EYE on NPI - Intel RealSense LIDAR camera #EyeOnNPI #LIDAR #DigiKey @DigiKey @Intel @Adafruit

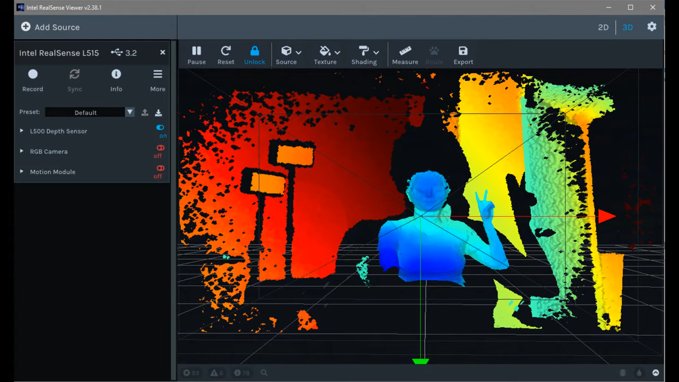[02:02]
That's the depth field. You can see blue is closer. Red is farther. You can see my wall and my LiDAR shadow where it can't see behind me. That's cool. And it just worked. And it was like full, you know, 30 or 60p. Sorry, frame per second. It's like a smaller, high-end programmable Kinect when people remember that, right? Yeah. It's just basically like really easy to use. It shows up as two cameras.
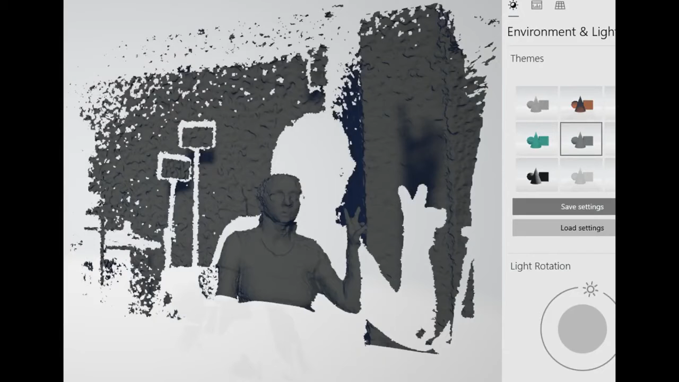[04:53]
site scanning or 3D scanning or any time when you want to have, you know, more than one point of distance data, it's only a couple hundred bucks. And with great support, easy to use, it has a USB-C port on the side. You just plug it in and you're ready to go.